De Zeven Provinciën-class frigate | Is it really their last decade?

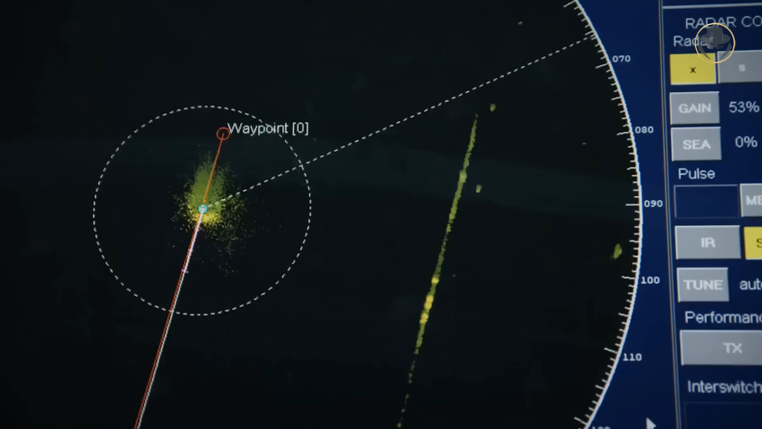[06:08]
and 150 surface targets out to 32 kilometres.
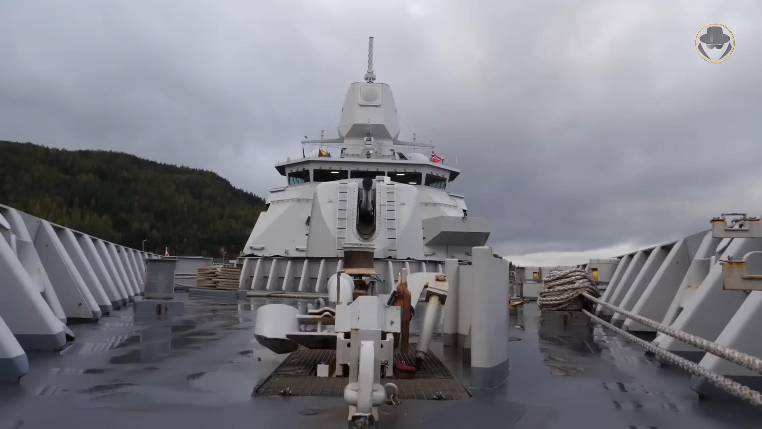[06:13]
Using the interrupted continuous wave illumination technique,
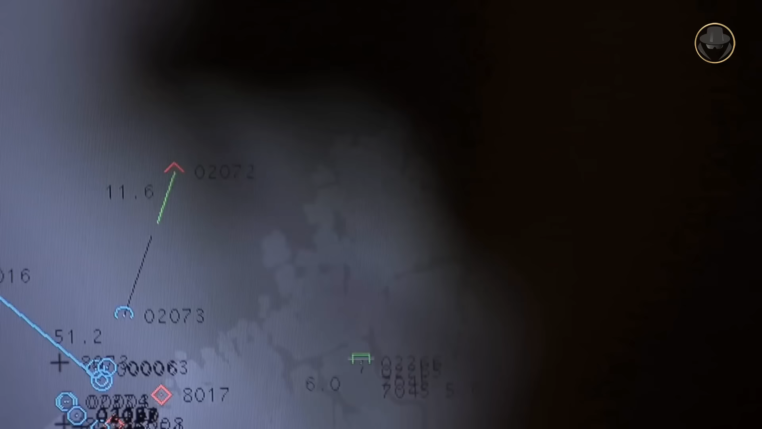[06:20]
the radar can simultaneously guide 32 semi-active radar-guided air defence missiles in flight,